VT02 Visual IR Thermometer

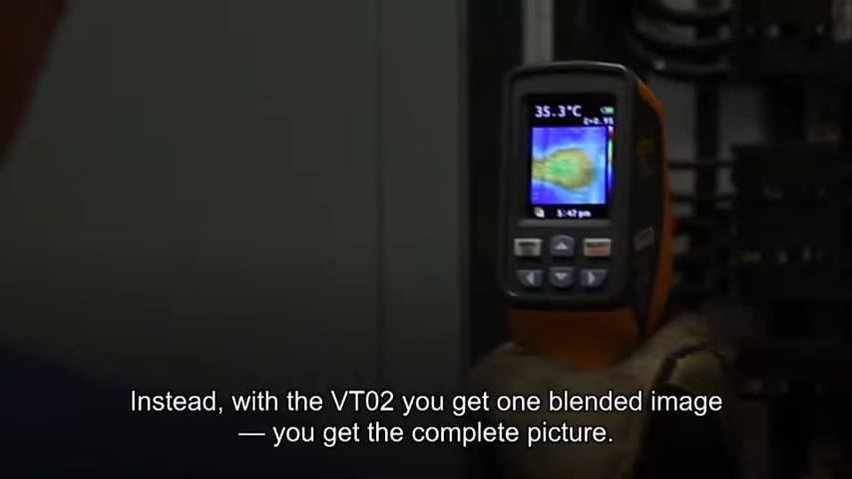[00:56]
On screen: spot 35.3°C
Other similar technologies are calibrated to be optimally used beyond 27 inches.
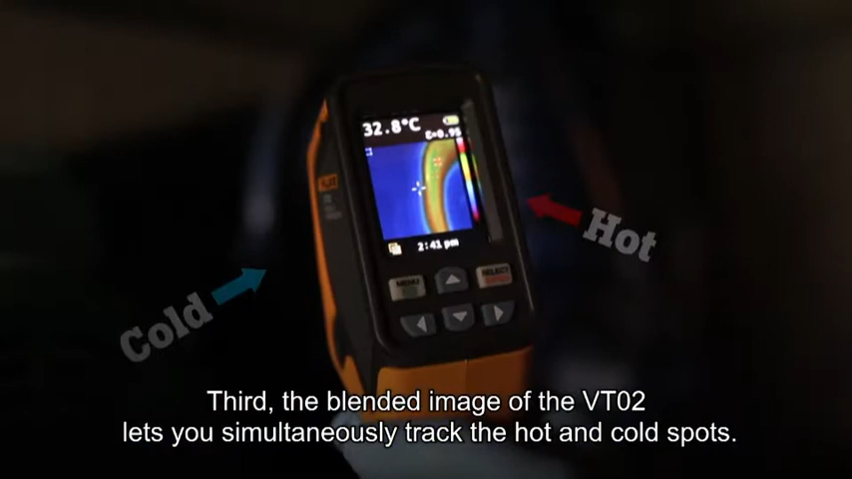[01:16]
On screen: spot 32.8°C
Simply align the center point with either marker and
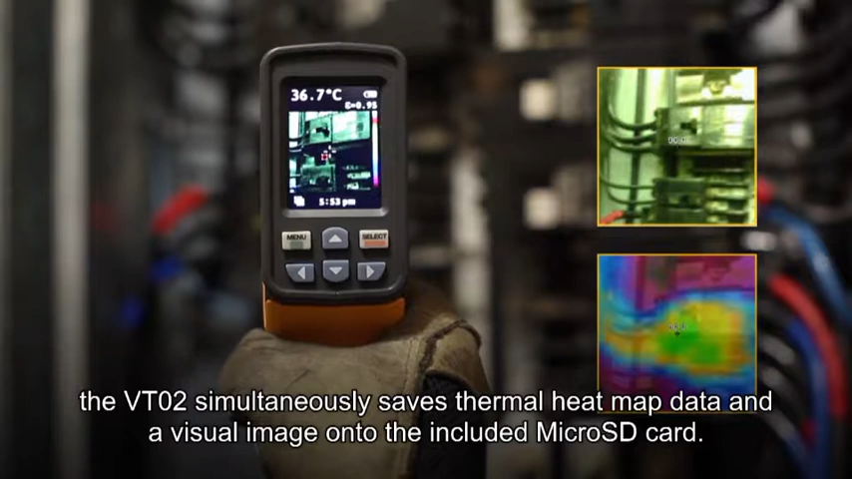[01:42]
On screen: spot 36.7°C
and a visual image onto the included microSD card.